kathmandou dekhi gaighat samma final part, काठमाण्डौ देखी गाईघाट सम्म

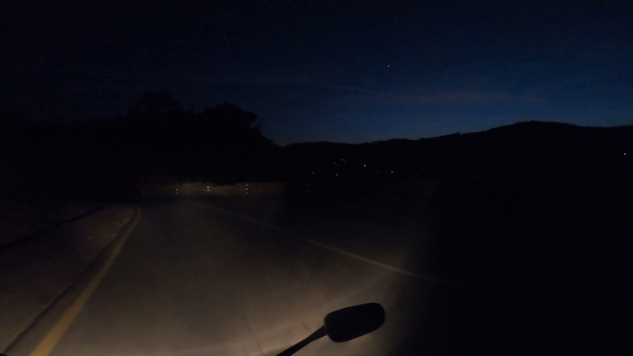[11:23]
जुन चाहिँ निस्किरहेको छ नि आकाश खतरा देखिँदो रहेछ र यो बेला पनि है हल्का डुब्मा लाग्यो क्या. तल चाहिँ पुरै अँधेर भइसक्यो मान्छे पुरै उजेलो जस्तो क्या. सही हो सही हो.